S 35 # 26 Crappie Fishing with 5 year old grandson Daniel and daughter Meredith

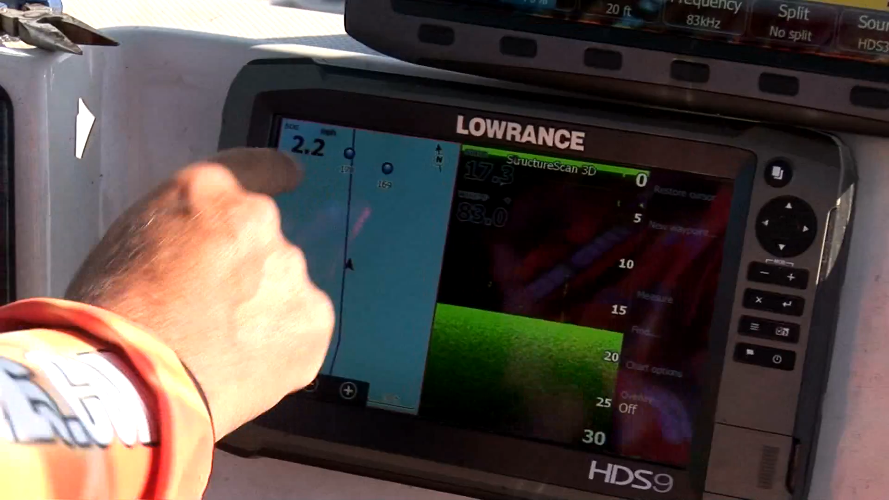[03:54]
We're 20 feet from the brush, 20 feet.
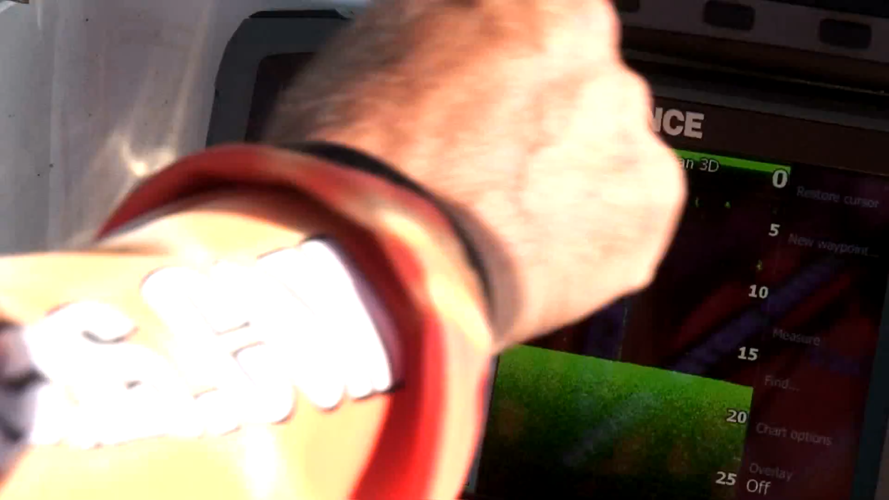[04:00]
Look at the top graph now. Here it is right there. There's part of it right there. See how it's coming up?
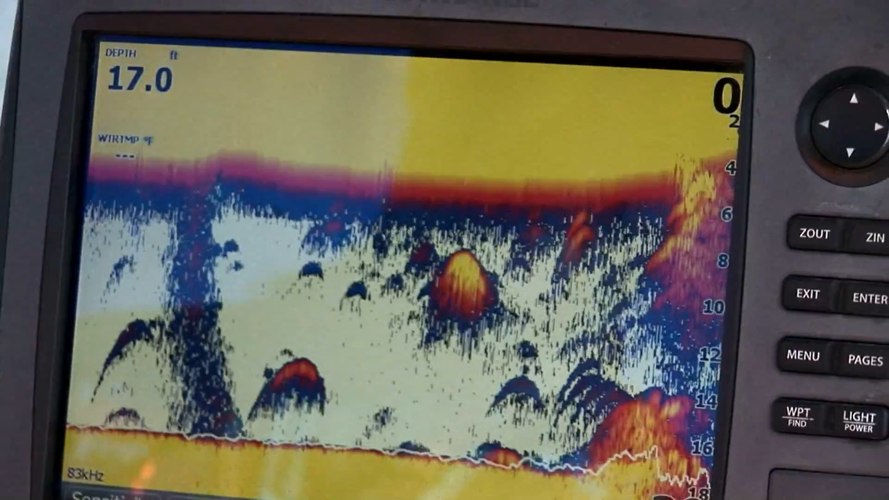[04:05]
On screen: depth 17.0 ft
There's bait fish right there. It gets a lot bigger than that.
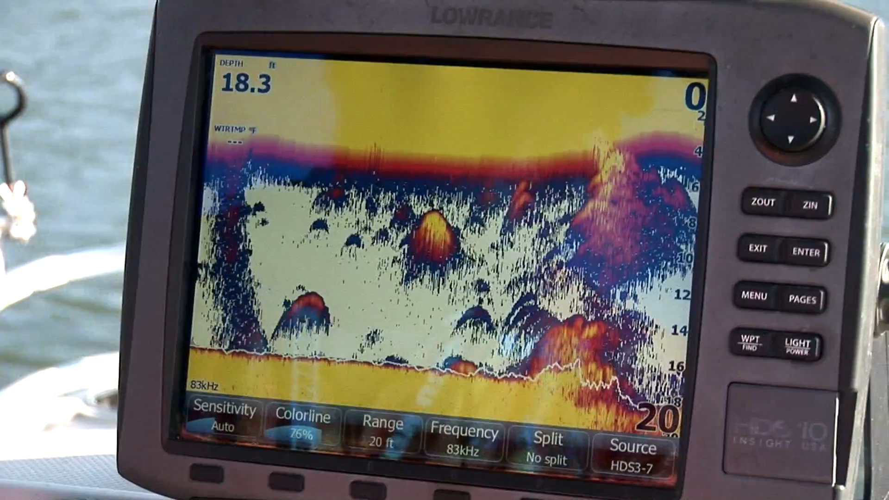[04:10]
On screen: depth 18.3 ft
But this is, we're getting close. We're getting close. Now, look down below at this graph down here.
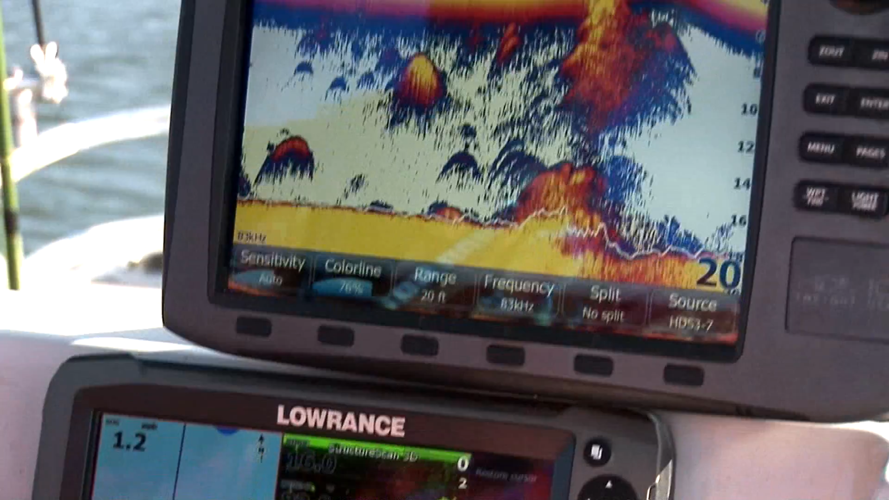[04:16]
There's what 50 to 100 crappie look like. All these little specks are what we're going to be catching.
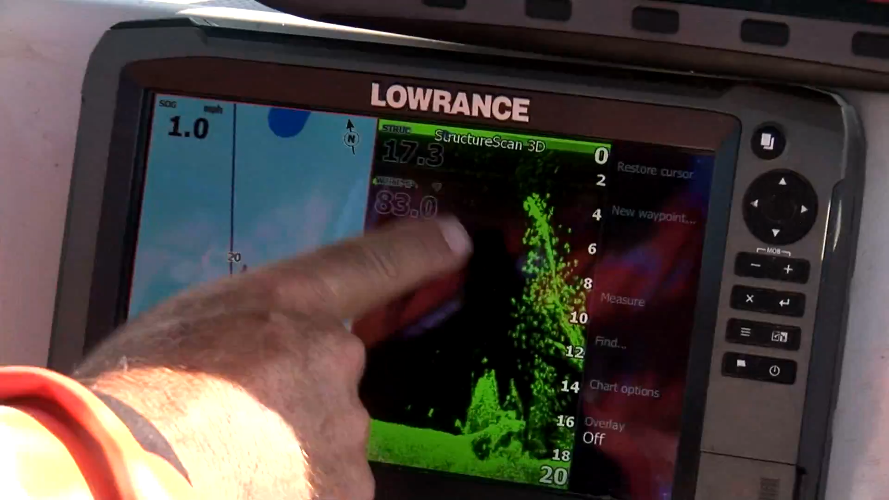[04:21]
I'm going to throw my marker buoy out. Look at this. There's a tree. See that tree land?
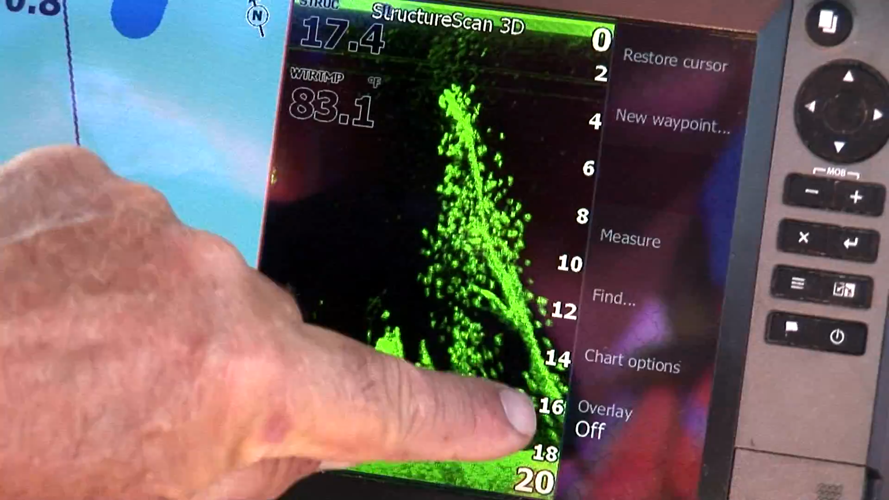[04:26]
On screen: water 83.1°F
It runs up. It is completely full of fish.
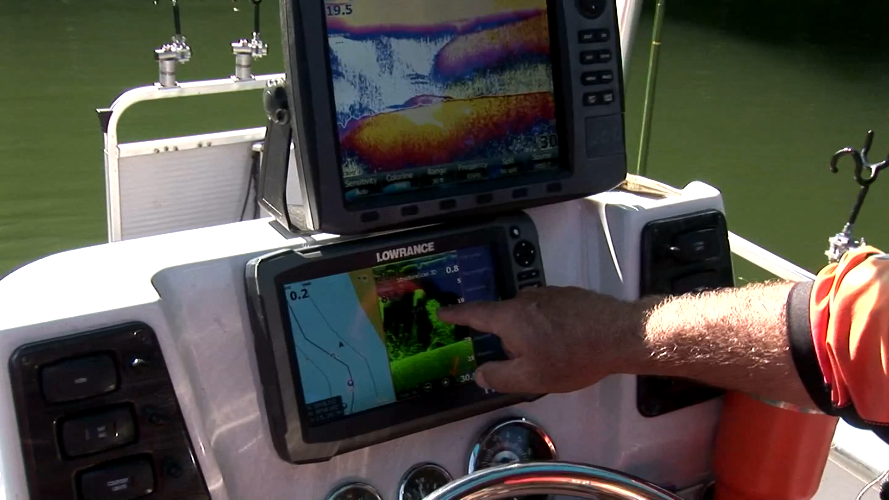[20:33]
See all these little dots right there where my finger is? Those are all crappy sitting on top of this tree.
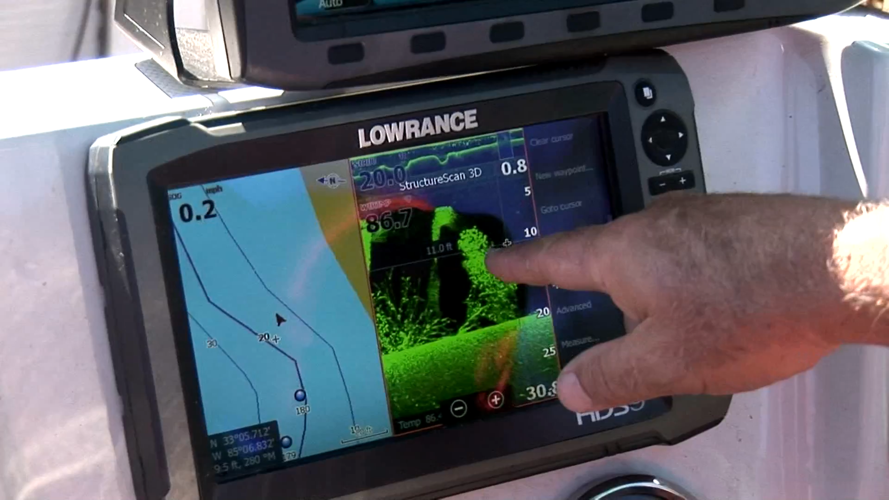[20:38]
There must be 50 or 100 of them right there. And we've moved the boat and we're going to do a different technique.